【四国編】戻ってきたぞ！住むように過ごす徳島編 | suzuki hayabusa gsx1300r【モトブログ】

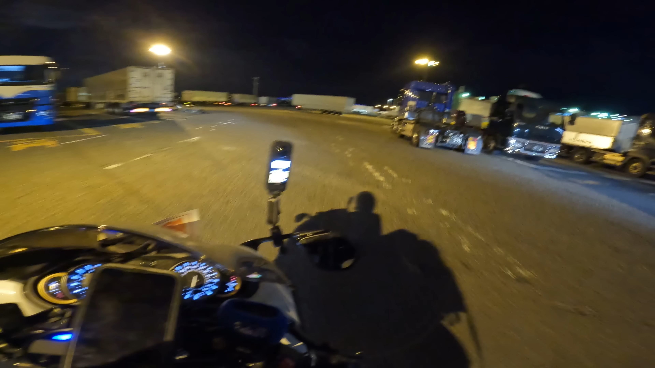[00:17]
おー、フェリーが見えました。あれに乗るんですよね。